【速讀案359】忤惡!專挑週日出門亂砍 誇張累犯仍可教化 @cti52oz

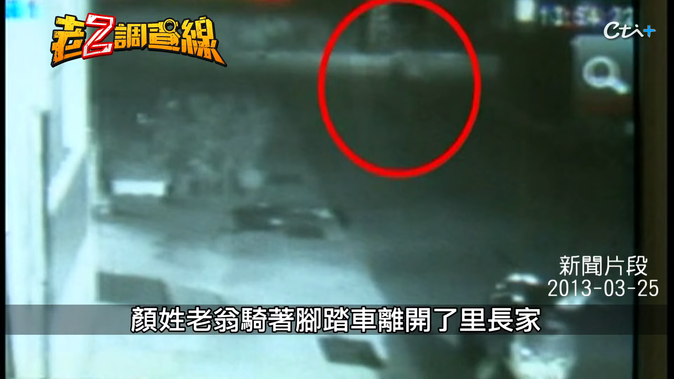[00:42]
車離開了里長家前往巡視稻田沒想到這一去就在柳營奇美醫院的後方產業道路上被人連砍了20多島命案發生後的30分鐘內離老翁遇死